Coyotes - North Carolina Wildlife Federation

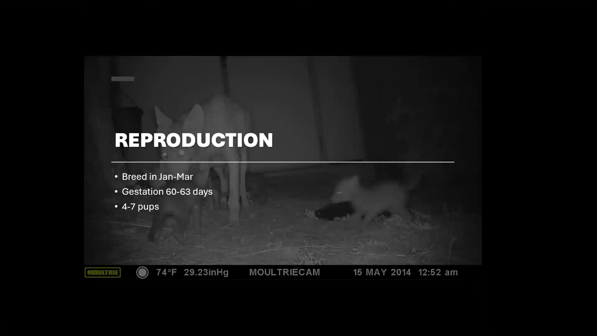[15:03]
Um, about two months after that, uh, the litter size varies according to how healthy this female is. In fact, this, uh, this picture that you see in the background is a trail camera picture that I took, uh, I say I took it, I put the camera up. This is in the Mallard Creek area, and, uh, this particular coyote, um, had this litter pups under an outbuilding in a very densely populated area, and the folks that owned the house,